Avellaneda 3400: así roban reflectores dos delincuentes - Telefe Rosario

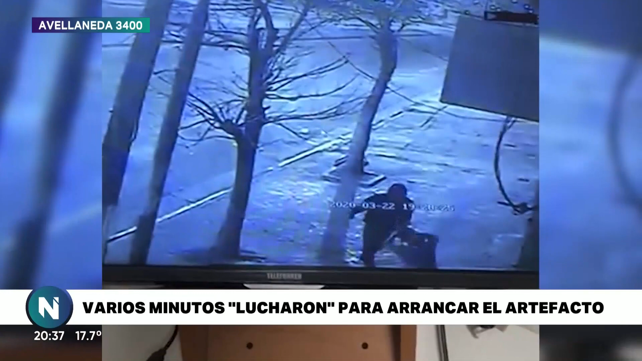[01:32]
Sin embargo, tuvieron tiempo suficiente para poder aflojar la ménsula que soportaba el reflector para llevárselo de un manotazo.